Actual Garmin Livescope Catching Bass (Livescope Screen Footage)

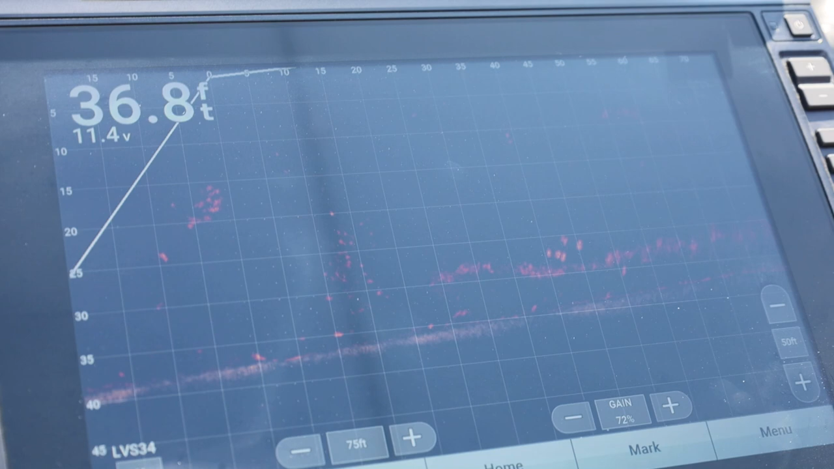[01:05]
On screen: depth 36.8 ft
there's my bait falling to them my bait's right on top of them oh one bit it's my bait falling back to it
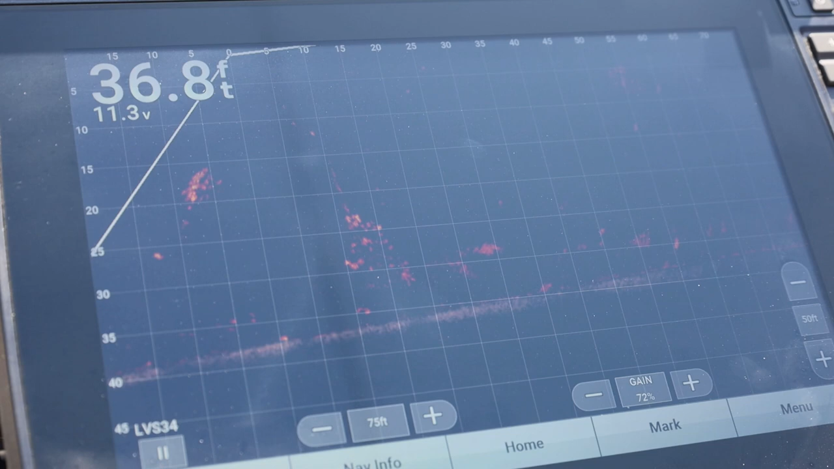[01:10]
On screen: depth 36.8 ft
see one coming out of my bait
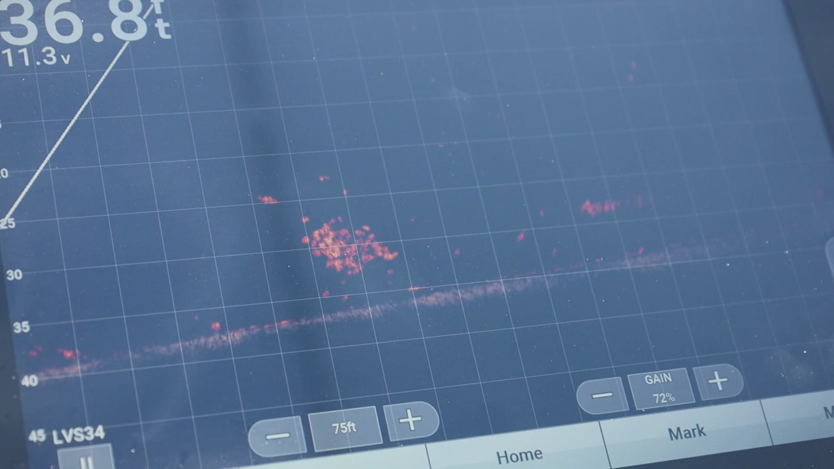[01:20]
that fish right there that's off from the school that's on my bait
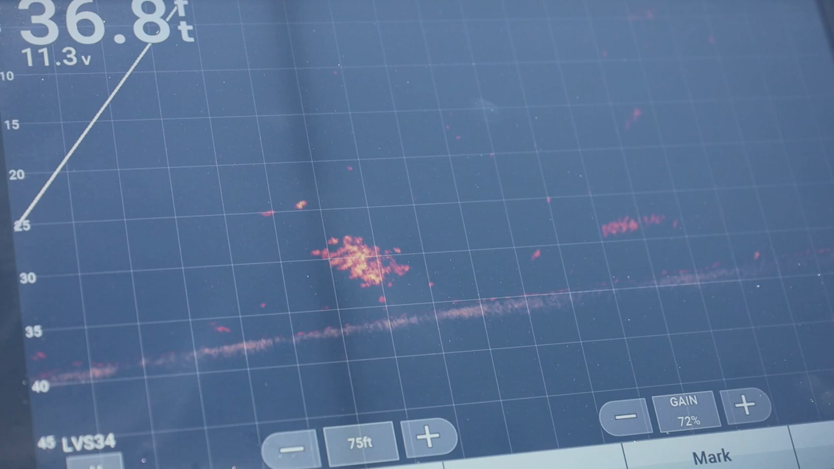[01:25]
On screen: depth 36.8 ft
so if you can see right here this is a school of
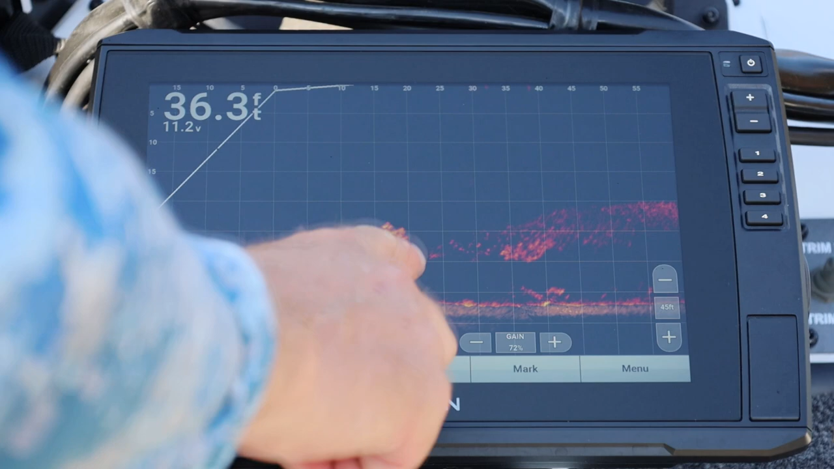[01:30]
On screen: depth 36.3 ft
crappy this is a school of bait you can see either crappy or white bass underneath them
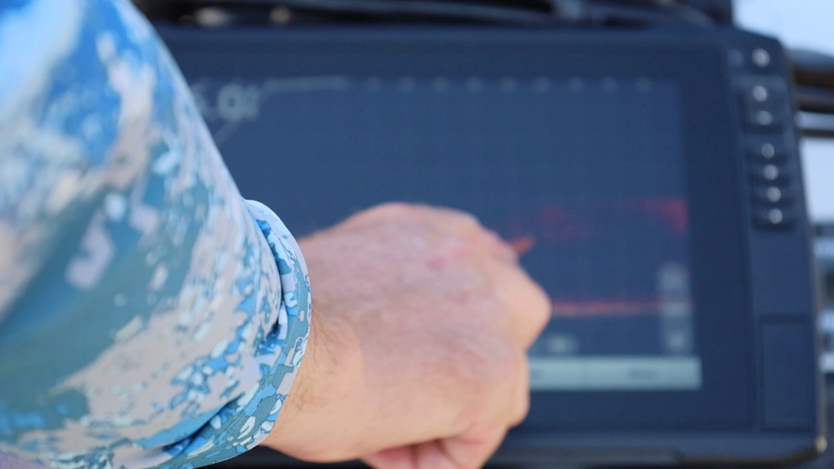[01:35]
probably crappy also just right there you can just see the difference these are big splotches and there's all the bait right there you
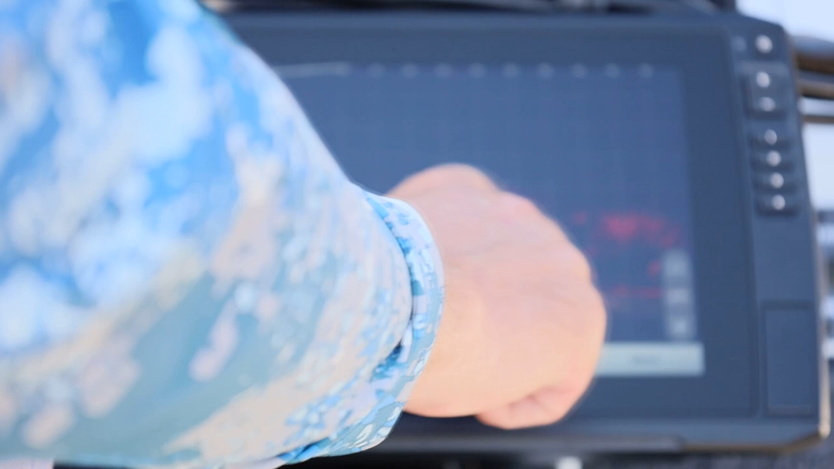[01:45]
see the bait just gives you kind of like a almost like a smoky image like you can just see there's something there
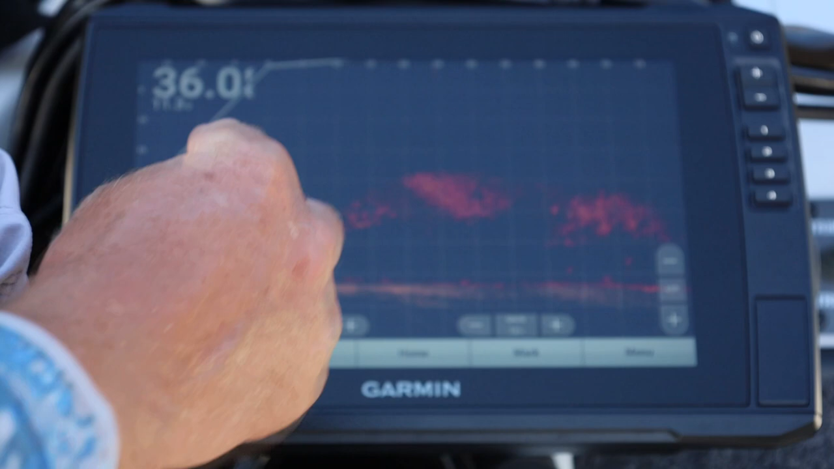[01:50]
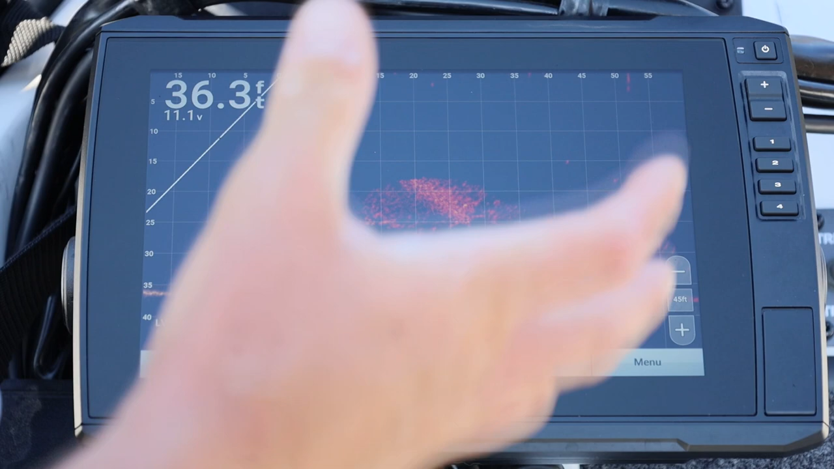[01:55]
because the shad are so small they does what they give they look like a cloud whereas over here you can see the actual individual fish you
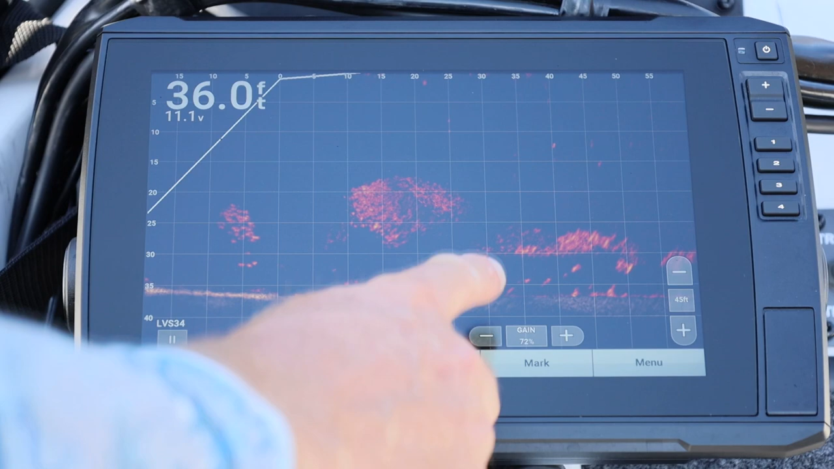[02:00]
On screen: depth 36.0 ft
can see fish underneath them you know bigger fish underneath them but they're probably not bass most likely not the way they're set up they don't look like bass
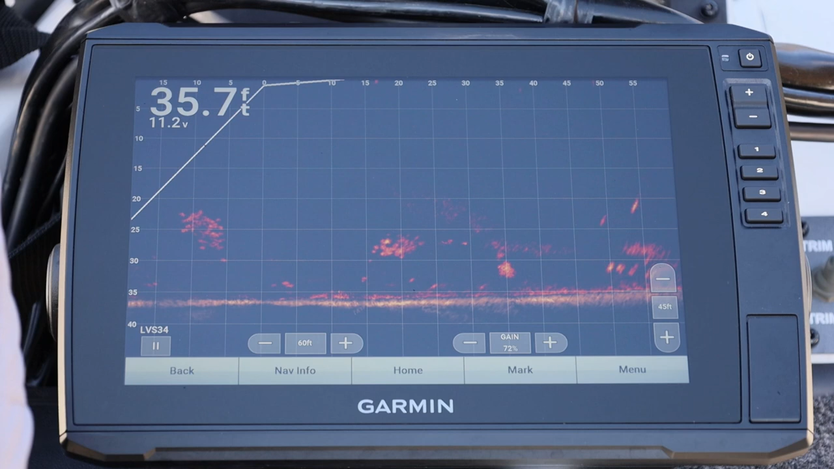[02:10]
On screen: depth 35.7 ft
like them two look like they could be bashed right there though see if i can throw a bait to them got pretty close can you see your bait falling yeah there's my bait falling right there on top of this one that's my bait he's going to already up tighten up
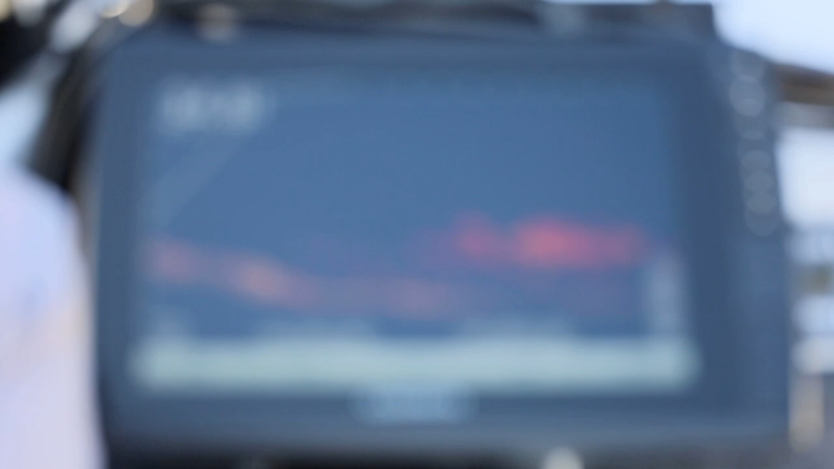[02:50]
there's my bait falling right on top of them it's really deep right here so it takes a while to get down there